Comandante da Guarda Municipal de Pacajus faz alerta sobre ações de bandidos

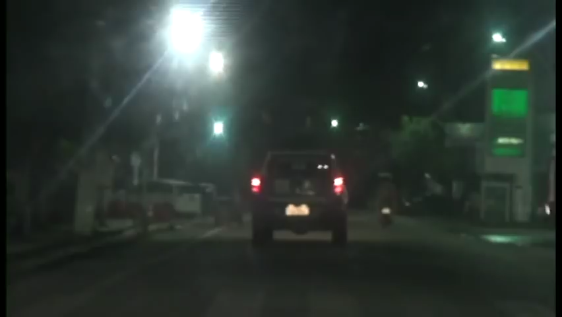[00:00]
Olha mais a frente e vocês observam aí a viatura da Guarda Municipal.